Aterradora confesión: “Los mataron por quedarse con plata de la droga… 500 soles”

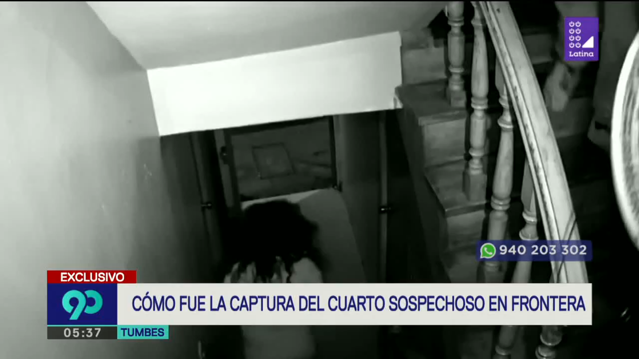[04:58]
para determinar si sería o no el hombre que aparece en los videos de las cámaras de seguridad del hotel llevando una mochila con los colores de la bandera de Venezuela.